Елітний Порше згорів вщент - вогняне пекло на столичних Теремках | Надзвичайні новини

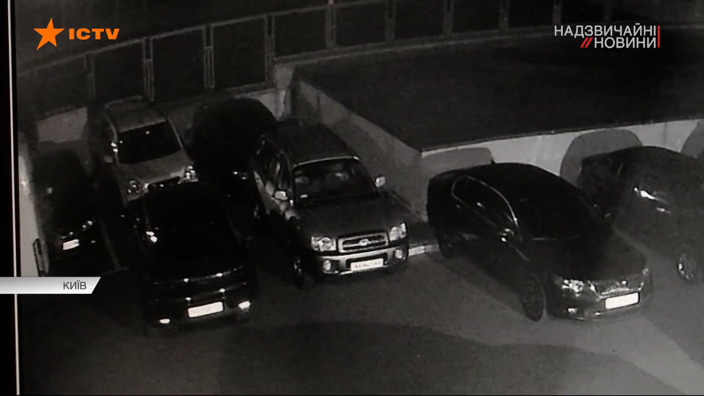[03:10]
Ось до авто підходить чоловік, не кваплячись, обливає чимось машину і підпалює її. Капоти, колеса. Від не було, откуди вони зайшли, откуди вони вийшли. У поліції вже з'ясували, що Палій був зі спільником. Він чекав у машині. І щойно чоловіки закінчили брудну справу, худко втекли.